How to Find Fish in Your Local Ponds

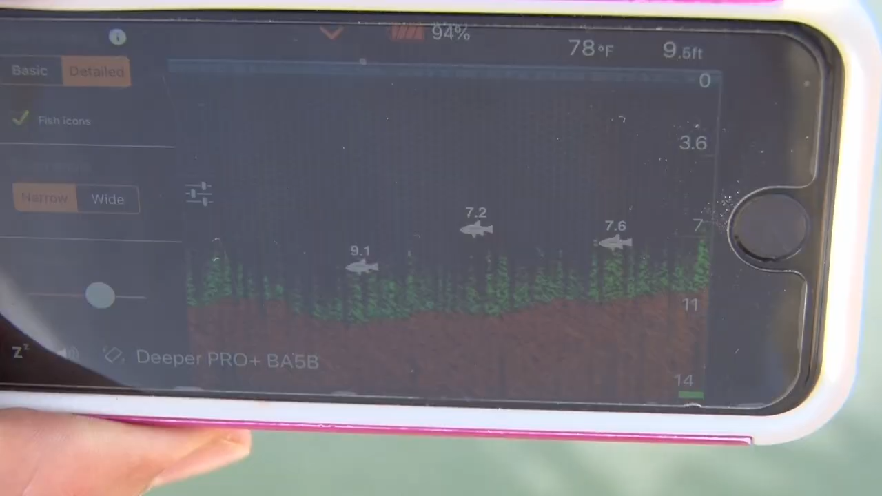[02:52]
On screen: depth 9.5 ft, water 78°F
Are they suspended? Are they towards the top?
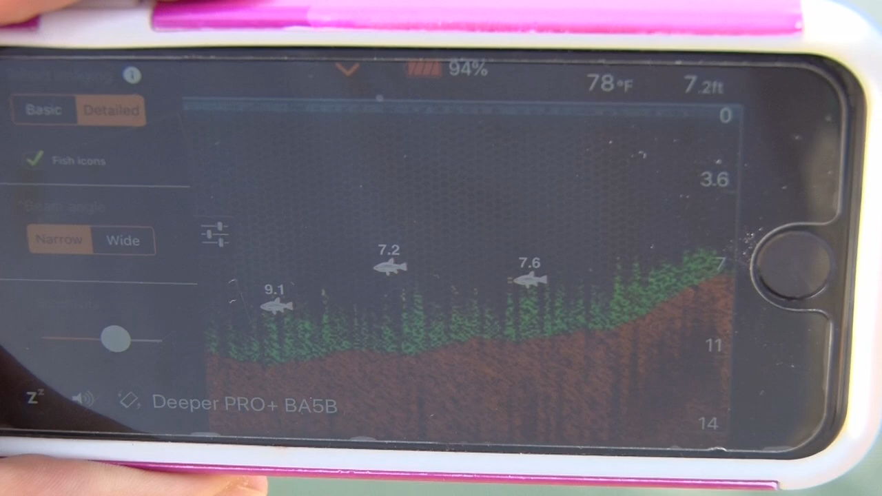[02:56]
On screen: depth 7.2 ft, water 78°F
That deeper gives me the exact feedback right from my phone and tells me where I need to be casting.
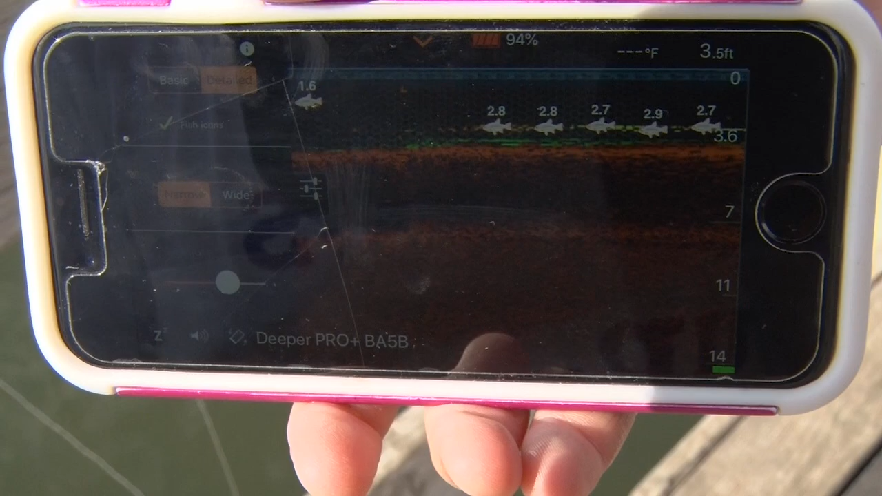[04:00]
On screen: depth 3.5 ft
So when you go on your smartphone or your tablet, you're able to pull up the app, you cast this out on a line.
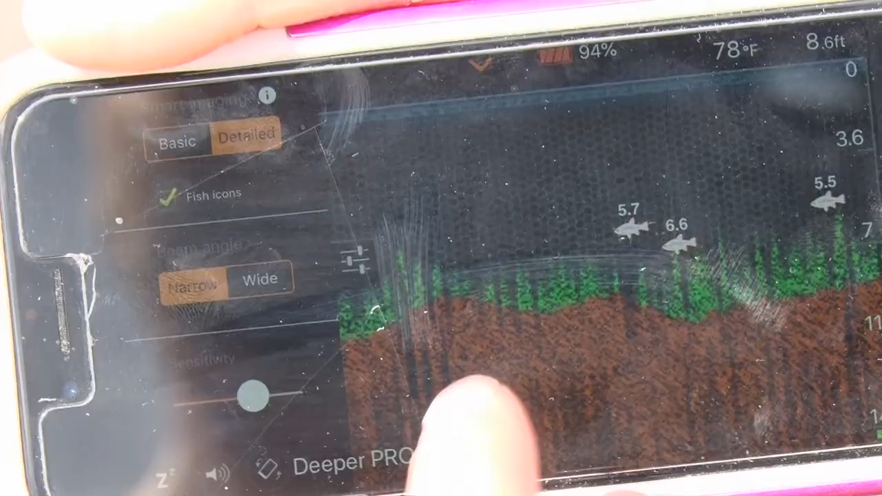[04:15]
On screen: depth 8.6 ft, water 78°F
And it also is going to give you a nice feed of the density of the fish.
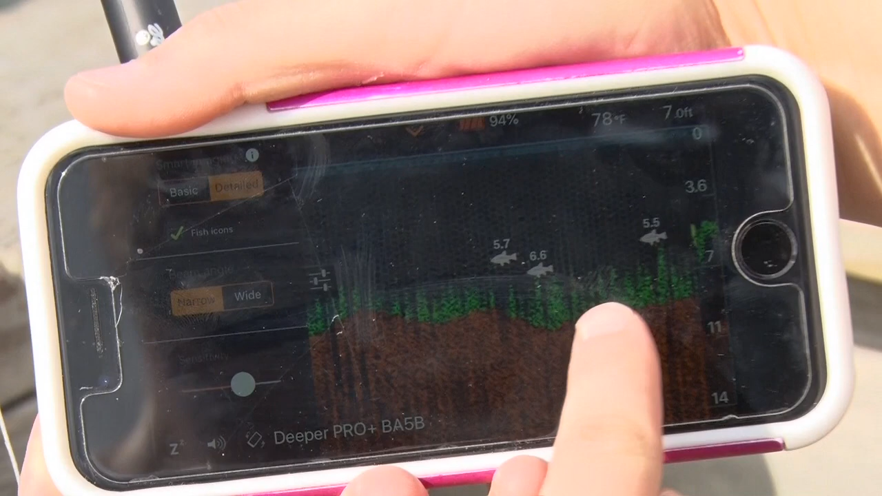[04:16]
On screen: water 78°F
You're going to see those fish pop up. You're going to see where they're suspended in the water column.
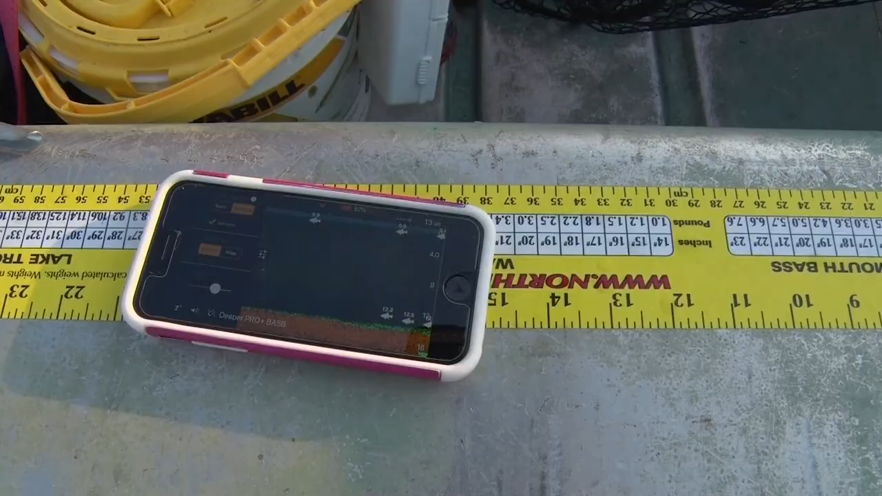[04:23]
But another social aspect of that is you can take notes on the different spots you've been to.